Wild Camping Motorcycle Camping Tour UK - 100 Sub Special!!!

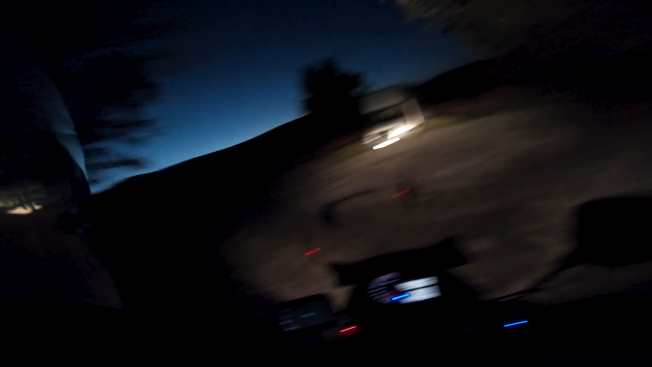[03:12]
But, let's just, it's difficult to really see anything. Right, this might be my spot for the night. This could be absolutely terrible.